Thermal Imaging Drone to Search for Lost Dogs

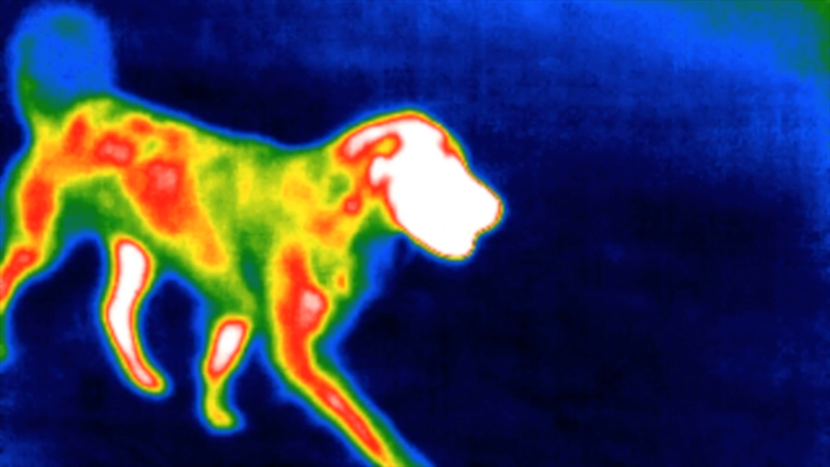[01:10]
It can detect the heat signature of your dog from hundreds of feet in the air, even in the darkest of nights.